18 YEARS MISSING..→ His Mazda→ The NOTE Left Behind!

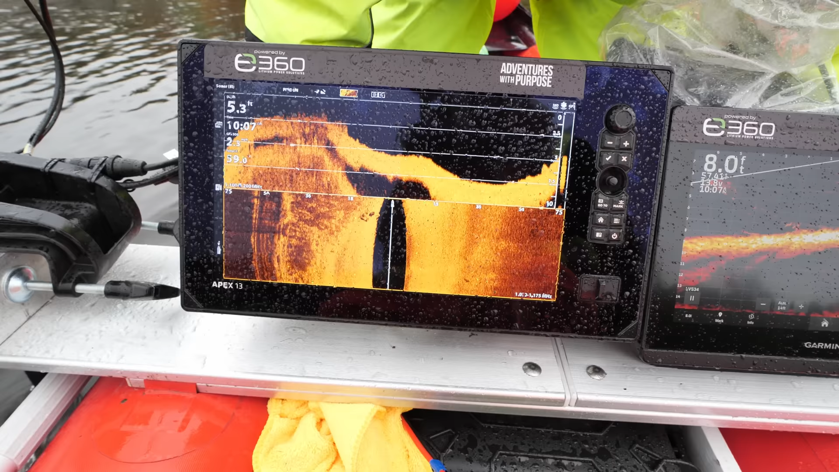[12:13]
I think it's just some rocks, but we'll double check it.
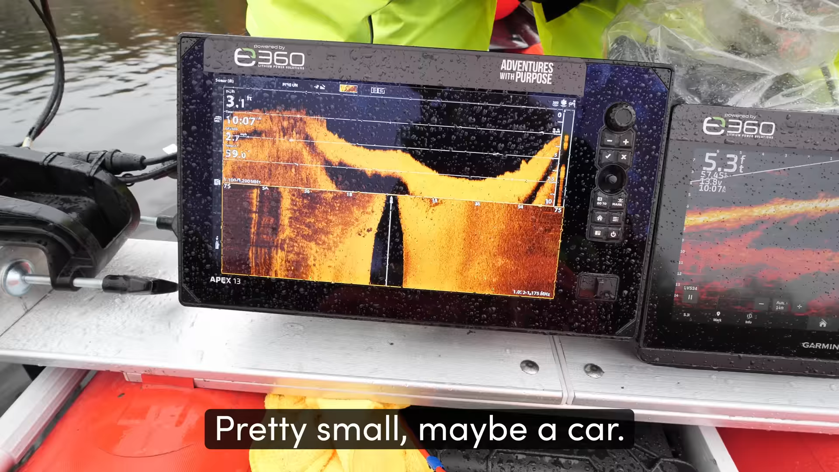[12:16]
Pretty small vehicle. Yeah. Looks like maybe a small boat or something.
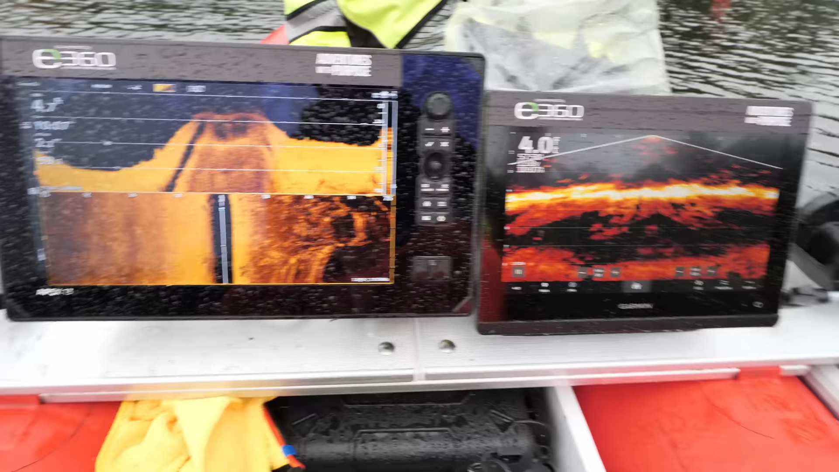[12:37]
And yeah, it's just some rocks this direction.
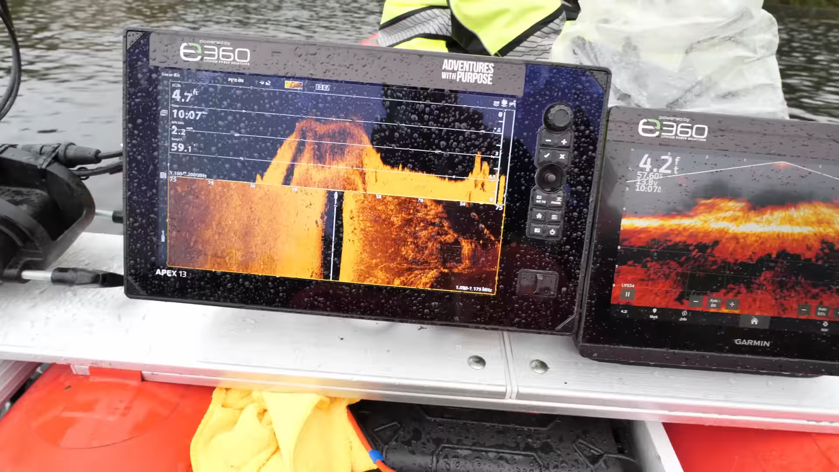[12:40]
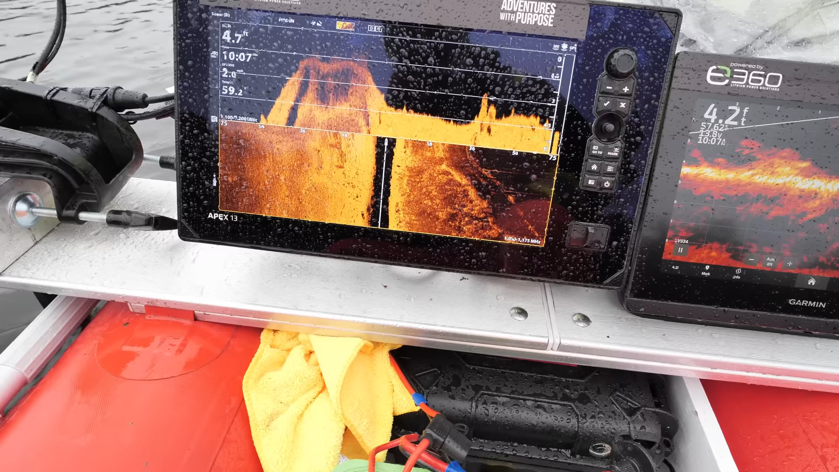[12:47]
On screen: depth 4.7 ft
And what I was referencing was right here.
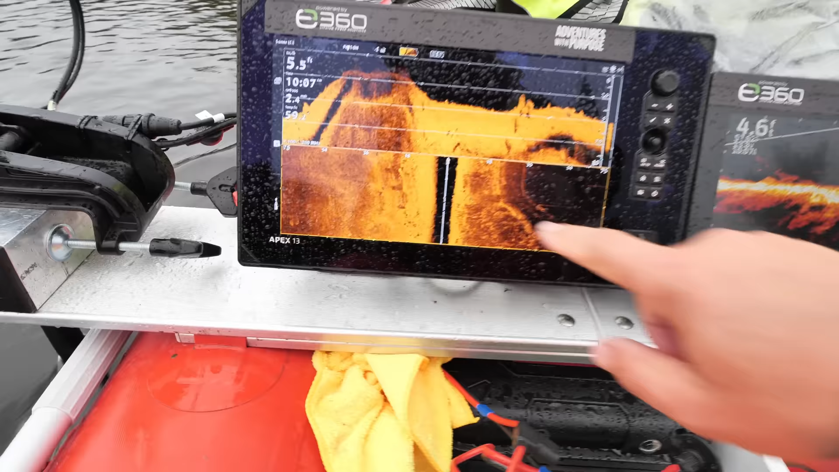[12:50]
Just some rocks. If it was a car, it's gonna fill, you know, 18 feet of screen there.
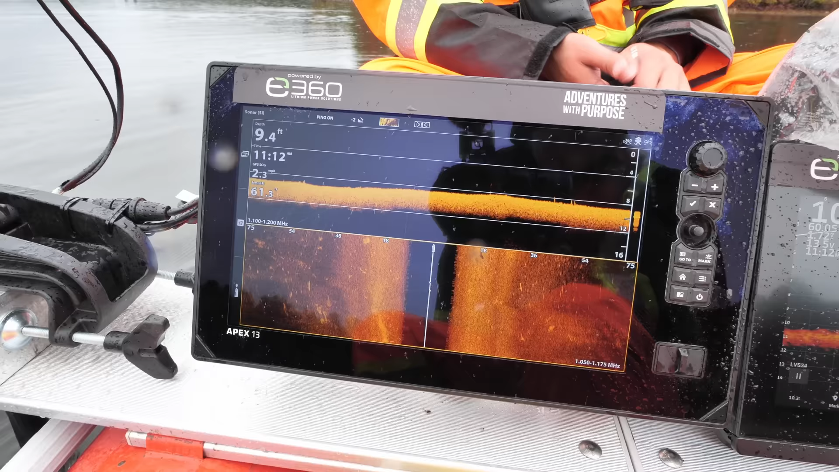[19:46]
On screen: depth 9.4 ft
That's not anything there. All right,
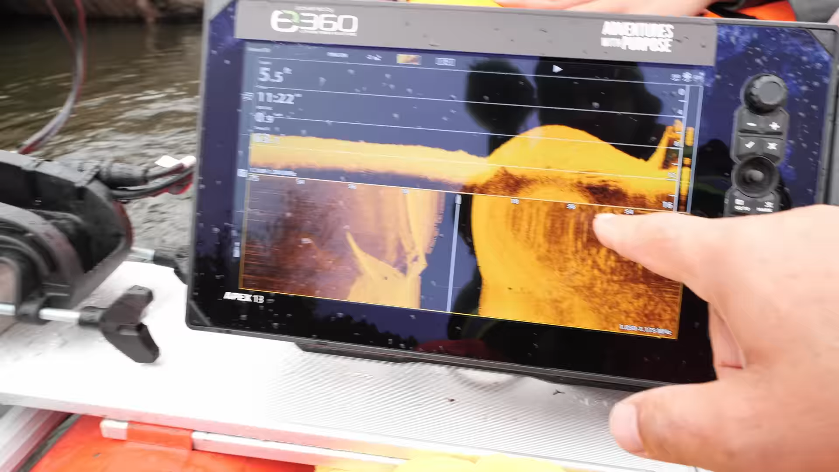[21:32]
So not a vehicle. So let's go head down towards the dam and see.
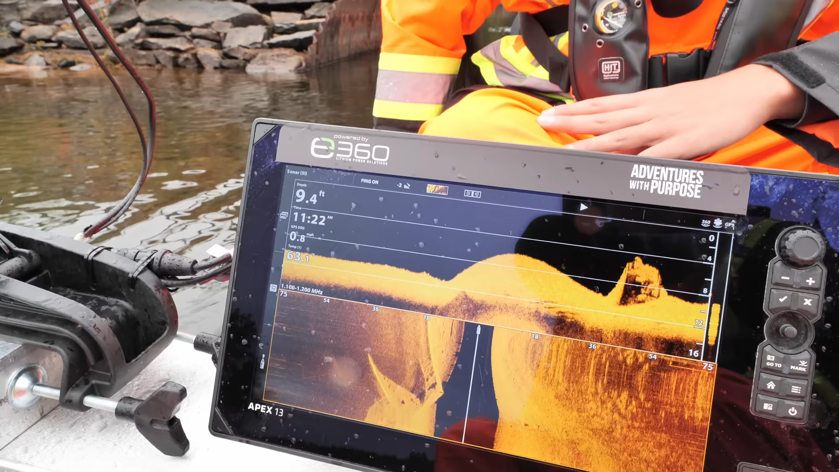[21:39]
On screen: depth 9.4 ft
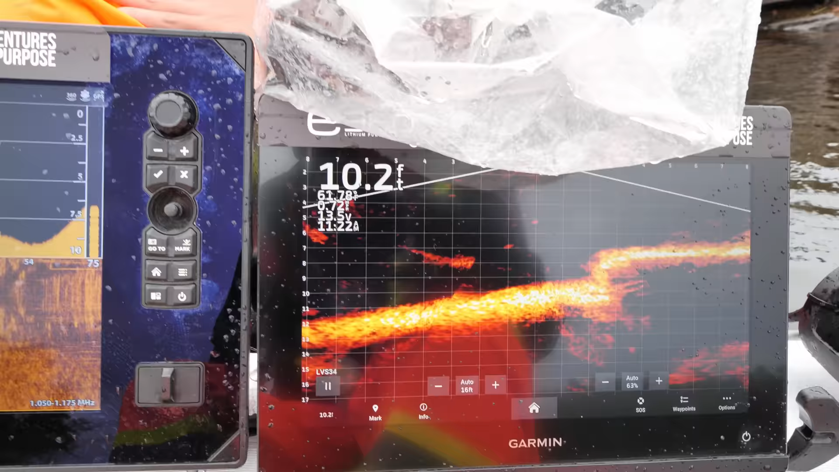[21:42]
On screen: depth 10.2 ft
This is what gave me hope at the moment when we first hit that.
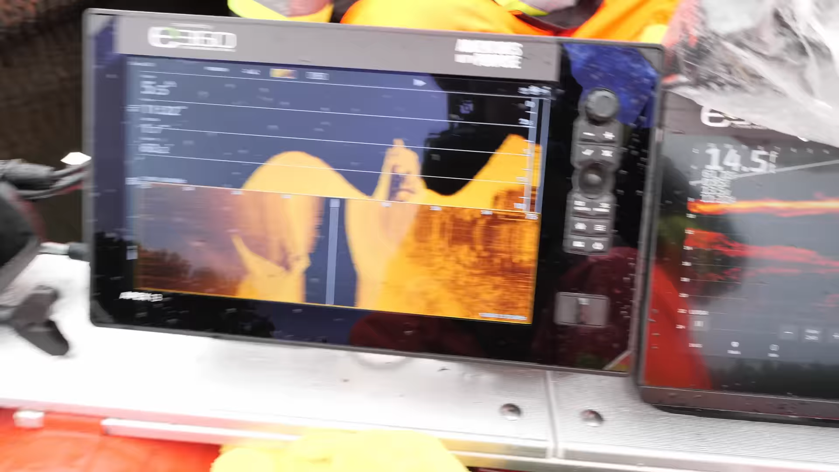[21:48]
We're up to 5 feet deep here. 5 feet? Yeah.
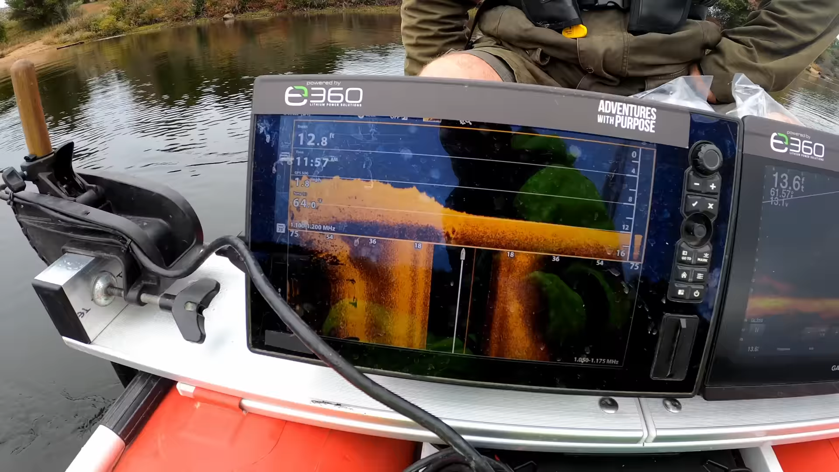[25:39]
Okay, 11 feet here, 12 feet.
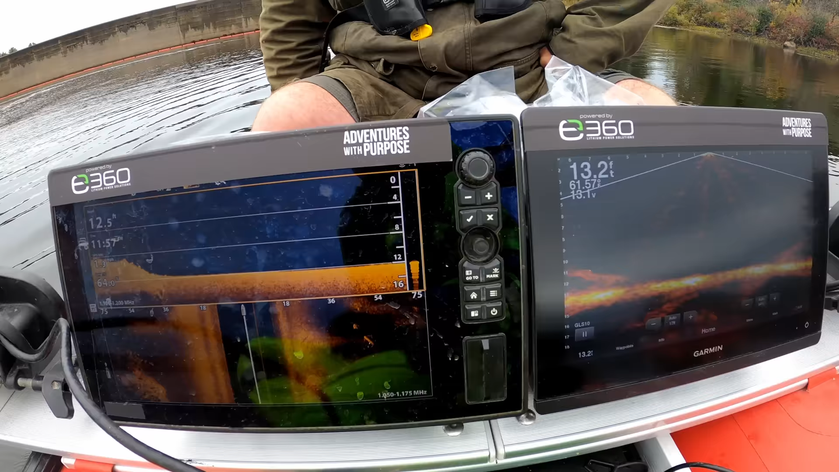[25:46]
Clean, easy read, no foliage, 13 feet.